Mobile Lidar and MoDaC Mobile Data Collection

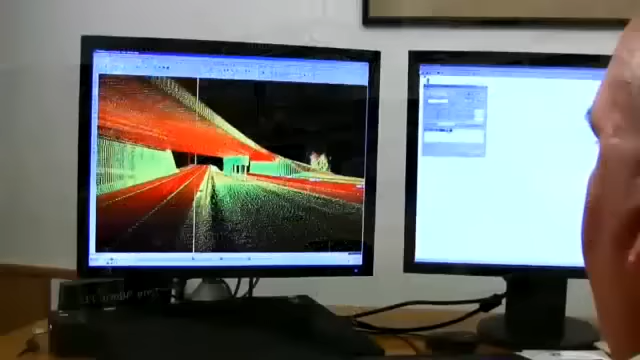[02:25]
And his, what's known as the prism pole, is now the mouse of his computer.
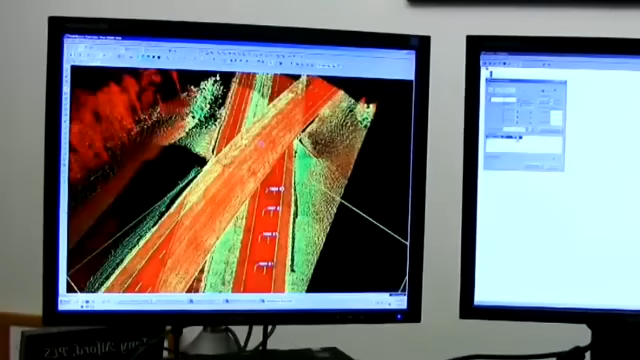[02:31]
So he's basically doing the same thing. The beauty now is he can also climb the poles and measure the power lines that you can never get from the ground.
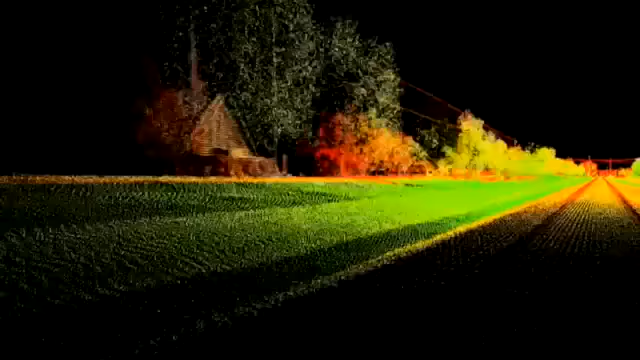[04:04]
As fast as you can reasonably and safely drive, you can collect the information, and then we can come back to the office and use that information for a lot of good purposes.
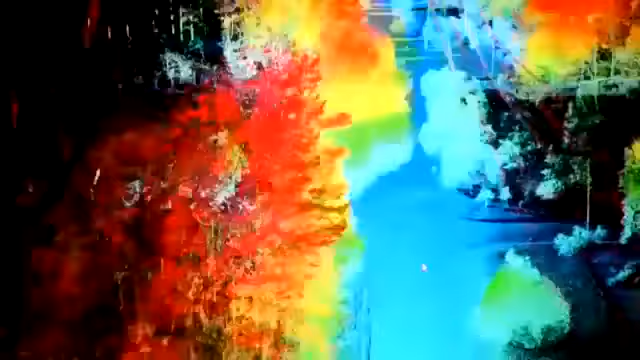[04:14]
We're on the verge of an explosion of what can we do and how rapidly can we put it together and utilize it for a lot of different things.